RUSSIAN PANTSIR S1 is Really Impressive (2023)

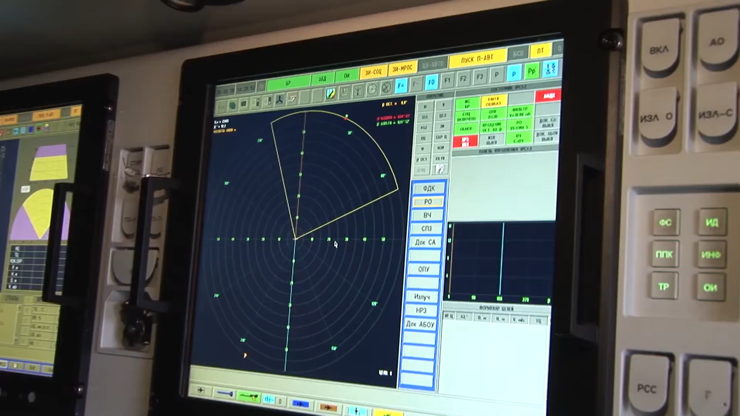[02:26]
Its high-resolution capabilities enable accurate target identification, distinguishing from friend and foe.
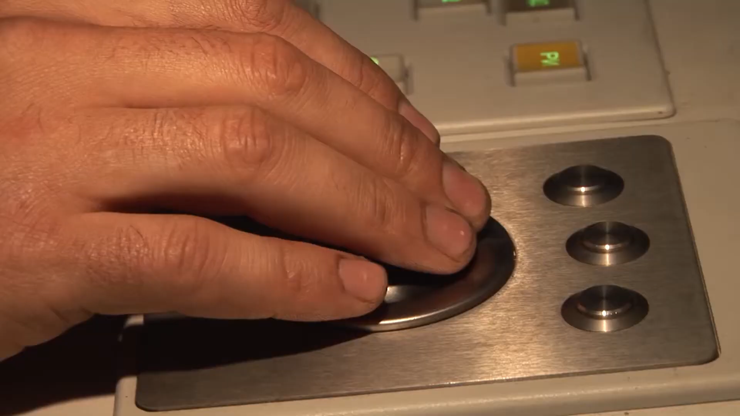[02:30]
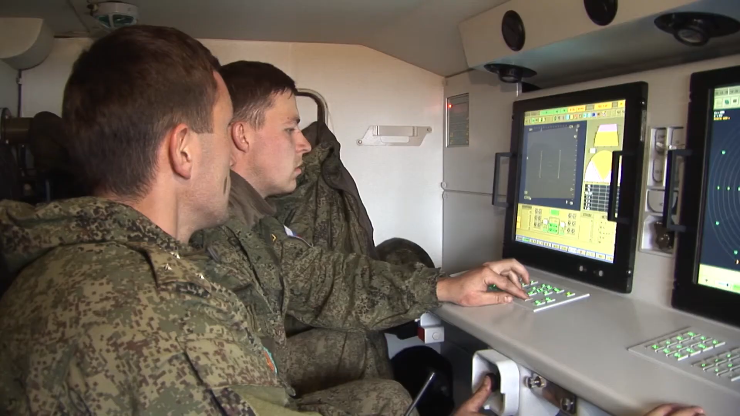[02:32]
Now, the second radar, or the Fire Control Radar,
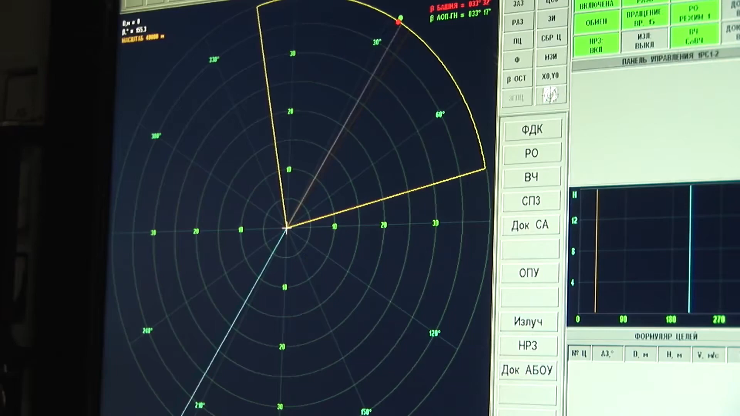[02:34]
operates in the H-band frequency range and serves as the guiding mechanism for the system's missiles and artillery guns.